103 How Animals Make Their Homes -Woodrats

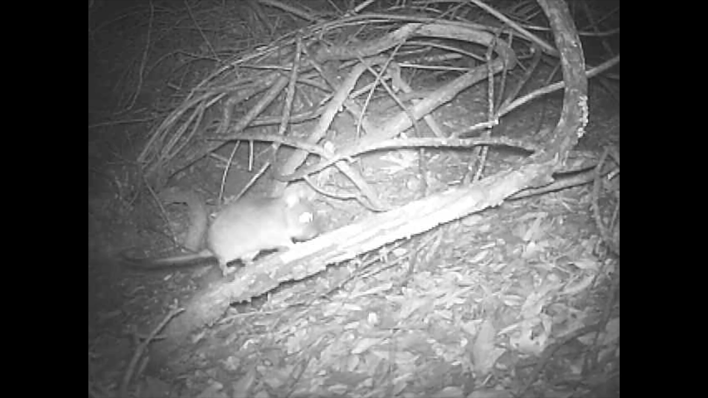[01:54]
And it's coming out of one of the tunnels that it builds in its nest. And it's going to climb up some trees and they'll look for leaves or flowers or any other goodies like seeds or acorns up there. And it'll bring it back and eat it during the day.